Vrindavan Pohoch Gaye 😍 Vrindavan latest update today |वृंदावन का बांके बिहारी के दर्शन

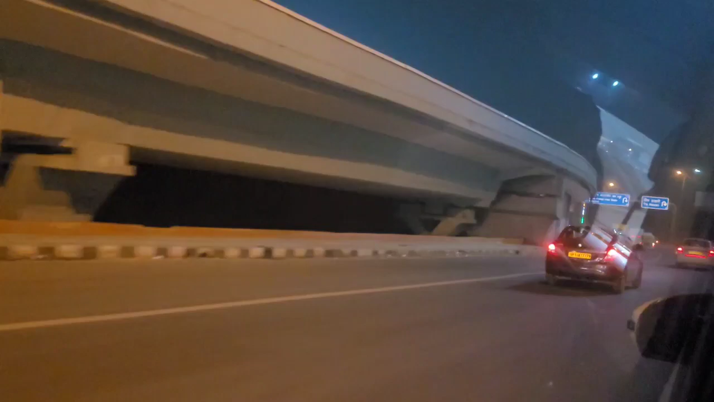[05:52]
ये कश्मीर गेट का एरिया, ये सारी जो बसें आती हैं ना, ये सारी यहीं रुकती हैं, यहीं से लोग बैठते हैं। तो ये देखो कितनी सुबह सुबह जैसे 5 बजे के आसपास बस आ जाती है,
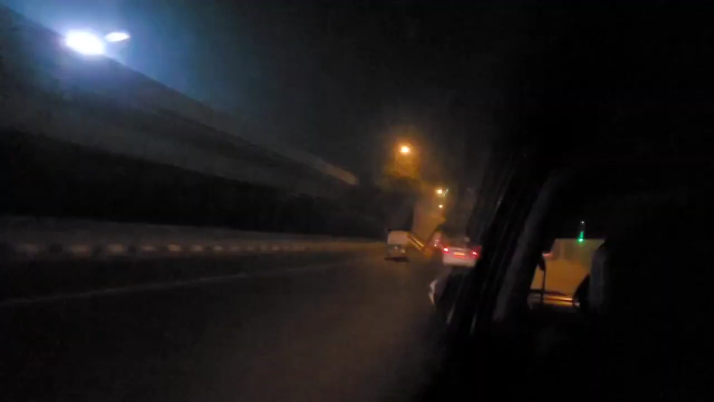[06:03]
और लोग बैठ के भी जाते हैं, शाम को भी बहुत भीड़ होती है यहाँ पर।